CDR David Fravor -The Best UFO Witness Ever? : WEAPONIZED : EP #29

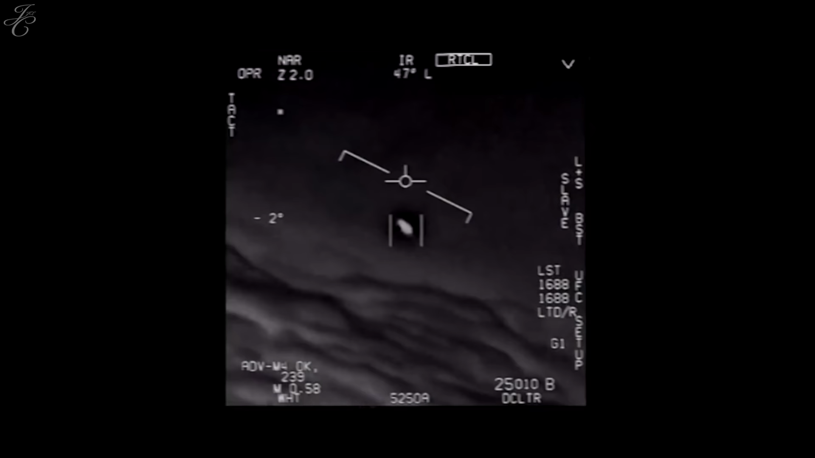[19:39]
If you understand what you're looking at, it's because people are like, oh, it could be an airplane. No, it couldn't be. If you actually, and there's debunkers that say, oh, it's this, it's not. Usually when an airplane rolls at this point, there's this thing that keeps us flying their wings. And wings create lift. When you go like this, there is no lift. If you don't pull, it does this, right?
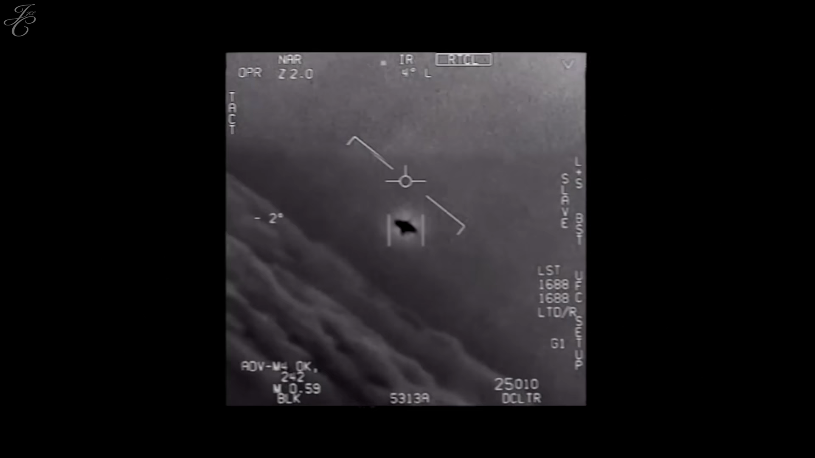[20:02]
So really, in theory, like a 90 degree angle of bank, who's seen the Blue Angels or the Thunderbirds? They're really not totally at 90.